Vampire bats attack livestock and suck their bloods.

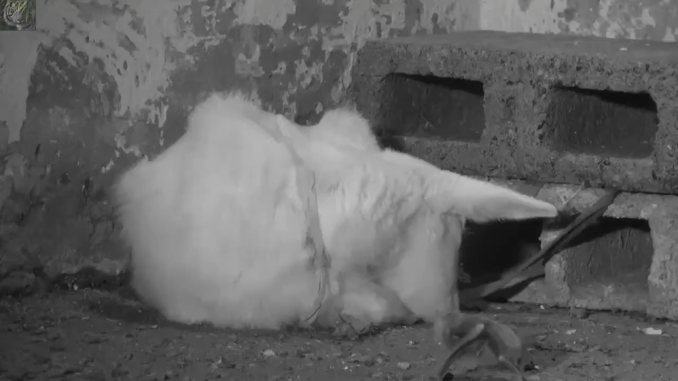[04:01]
Anticoagulants in their saliva expedite the process. Now this is all happening in total darkness. The only folks that really have a justification for hating vampire bats are cattle ranchers. Well, maybe goat ranchers too.